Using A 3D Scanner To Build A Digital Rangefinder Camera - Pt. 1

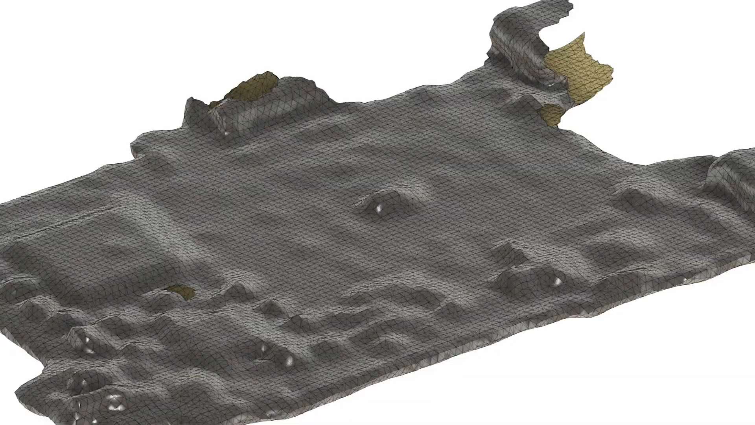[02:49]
Now that I have made a scan of the old camera's motherboard and sensor I can show a good example of a problem that can easily be solved by a 3D scanner.
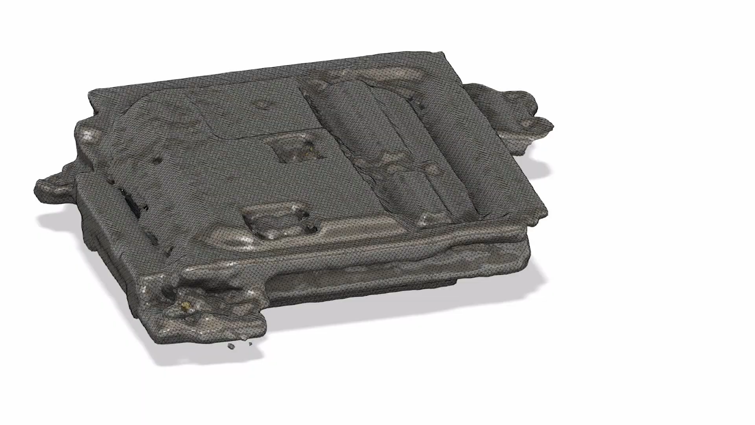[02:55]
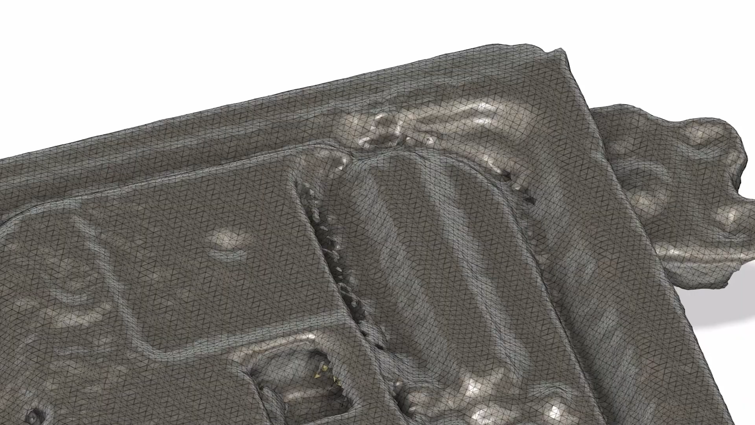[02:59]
I have to place these components of the motherboard within this cutout on the sensor.
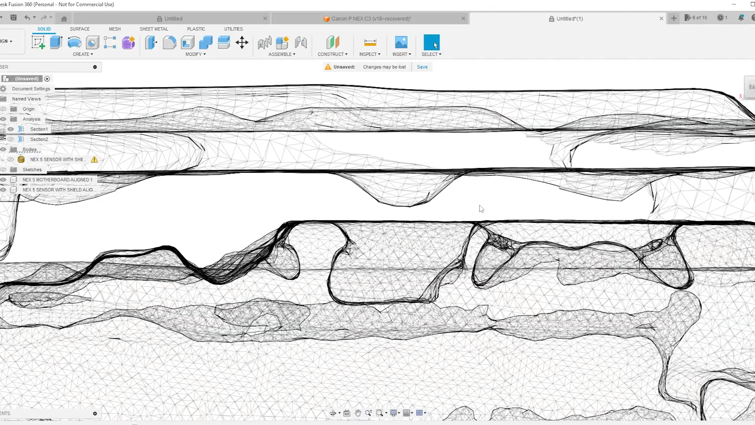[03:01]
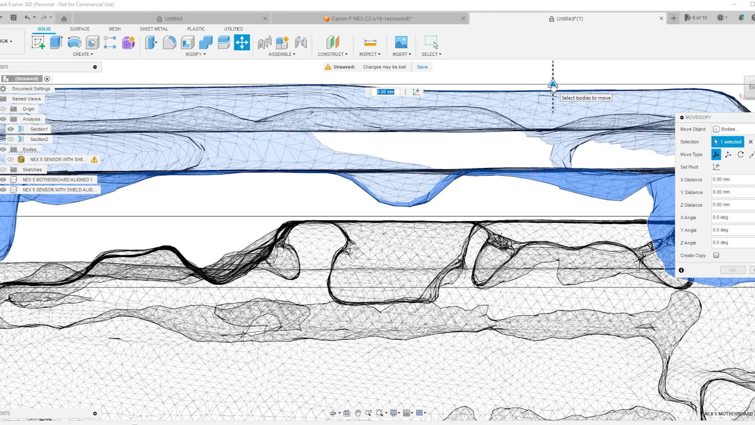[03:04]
There is no easy way to measure this using calipers, even if you bend a few things out of the way. I was able to measure the locations of the mounting points if they were at the same height but I could
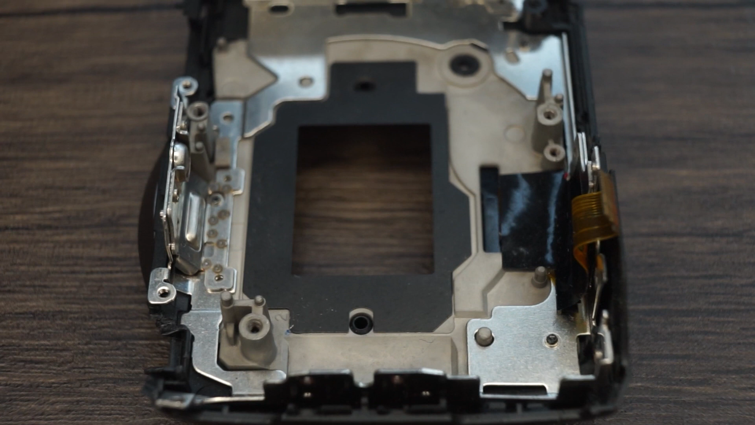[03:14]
not measure the components which were at different heights to each other. So I spent a lot of time moving the parts around in the last version
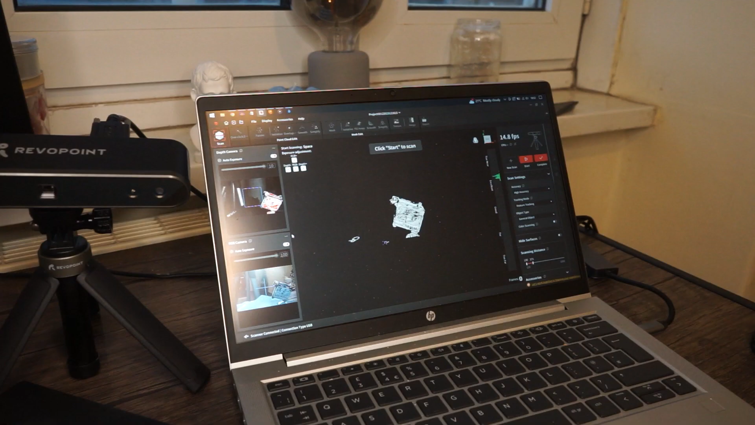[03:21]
until I got them in the right place but this
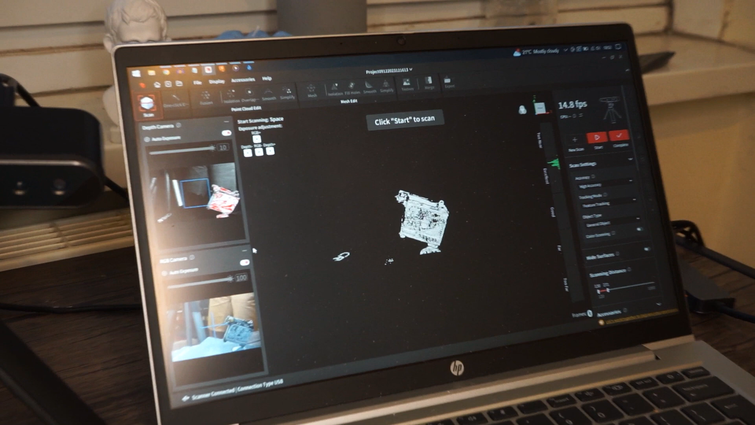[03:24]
time with the 3D scanner I should be able to get this right the first time.
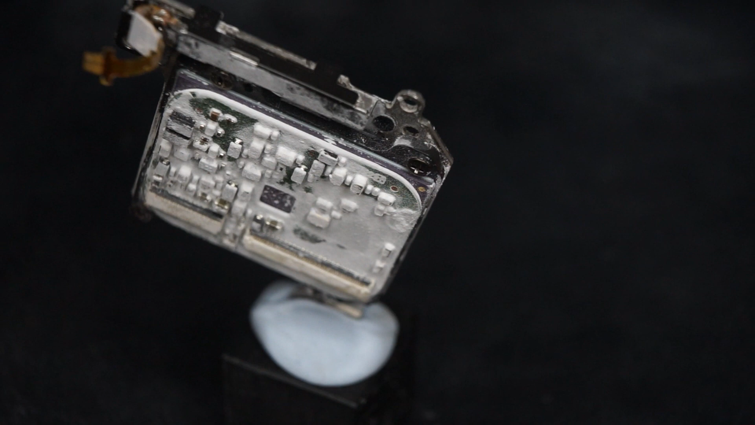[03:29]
A few tricks I learned on getting a clean scan is to raise the components off the surface and hold them at a 45 degree angle. Having a piece of white tape on the surface also helps with not losing tracking.
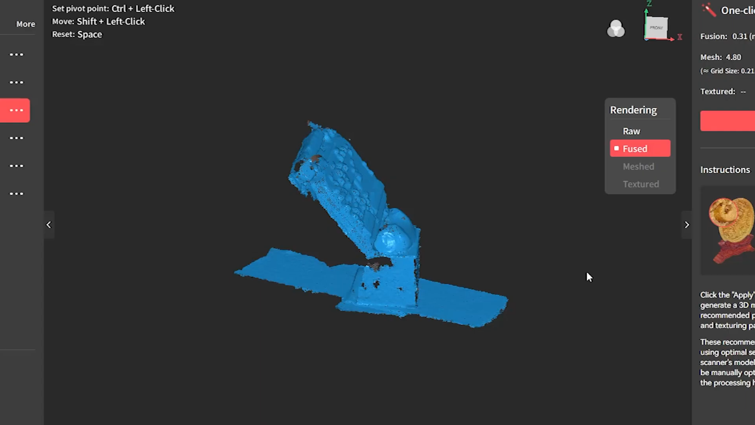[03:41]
Once I figured out how to get a clean scan I started on the new camera's components.
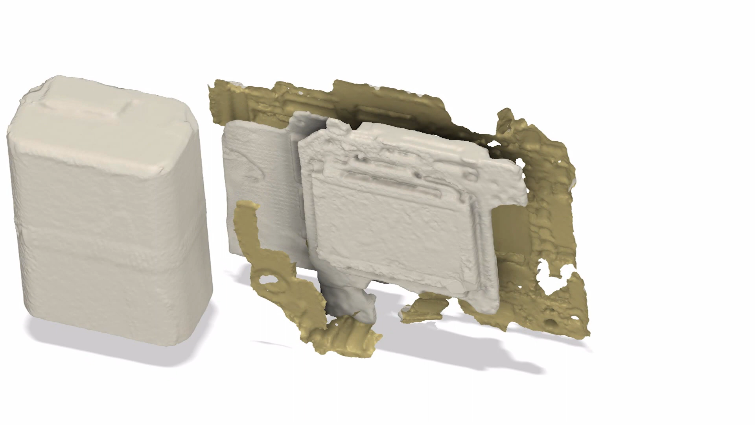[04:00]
I even took a scan of the chassis with the sensor and motherboard screwed in with white filaments in the screw holes so it's picked up by the scanner.
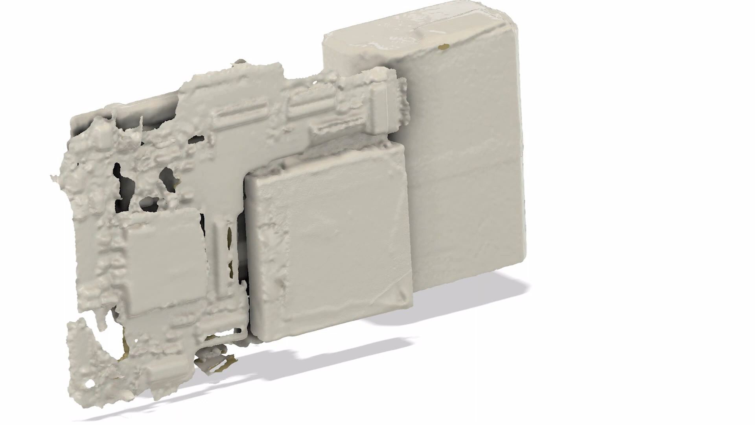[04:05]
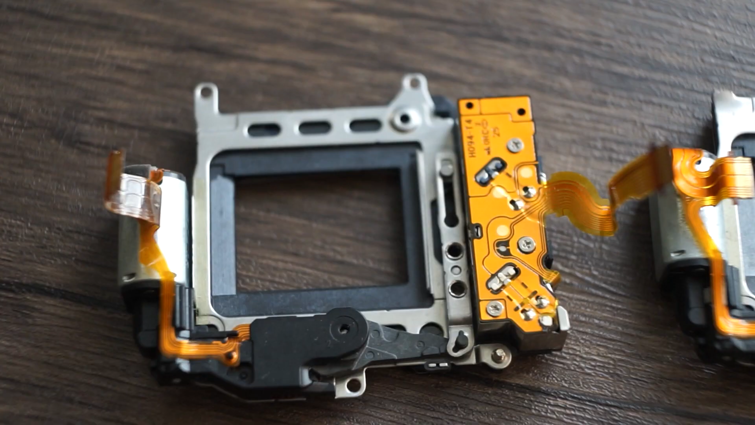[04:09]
I did not make a new model of the shutter mechanism because it is an identical part to the previous camera and I got it quite right last time so I don't think I need to redo it.
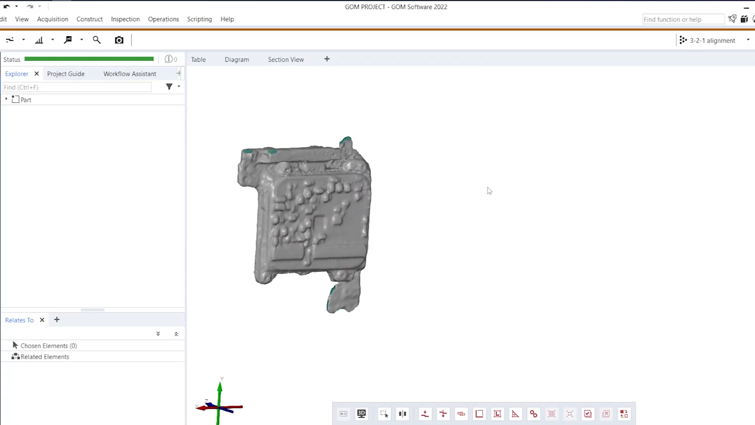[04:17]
On the software side of things I used GOM Inspect which is a metrology tool.
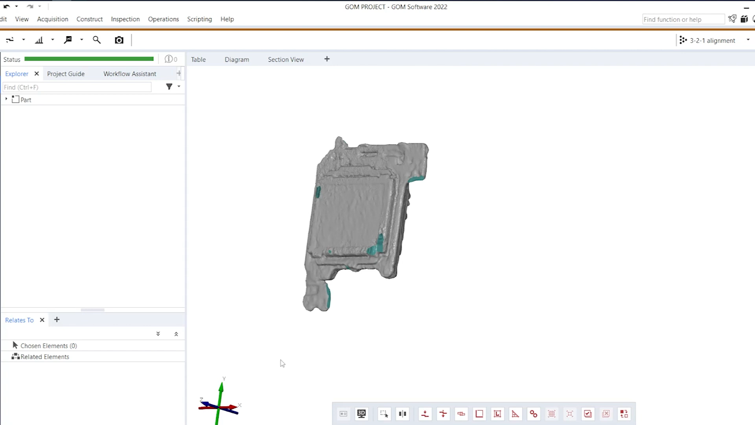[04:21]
Which by the way is not the study of metros or
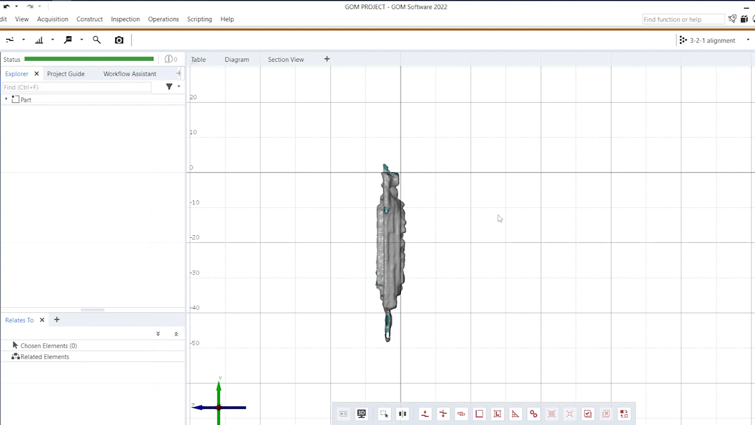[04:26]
meteors as I first thought but the study of meters and other measurements.
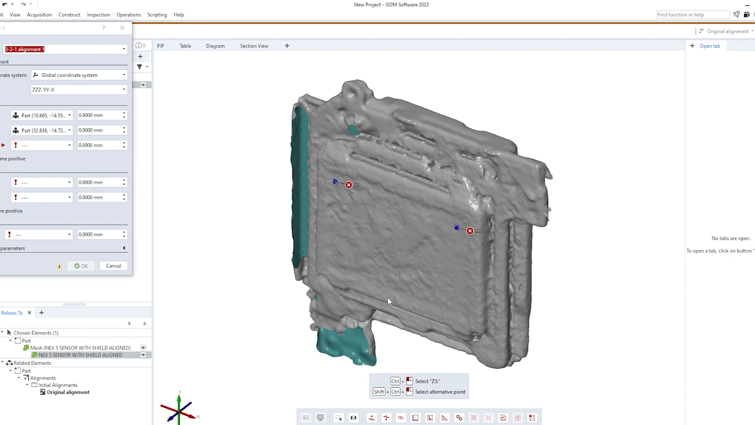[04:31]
This software can be used to align the models since they do not come aligned from the 3D scanning software. One of my favorite features is that it can fill holes in an intelligent way which keeps the curvature around it.
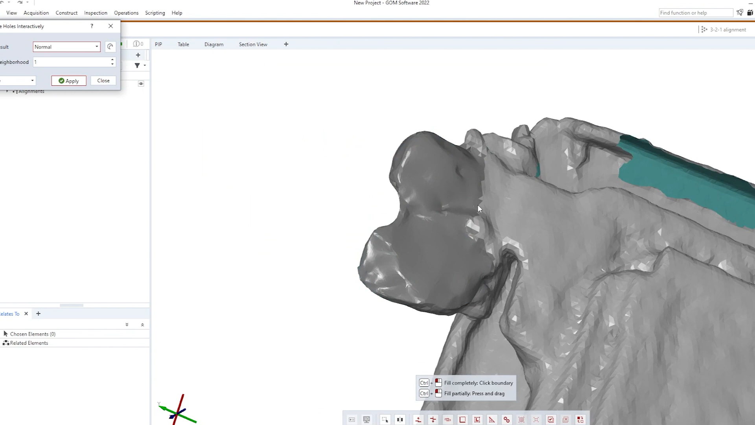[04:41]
I can also use this software to automatically create features from shapes and use those for measurement.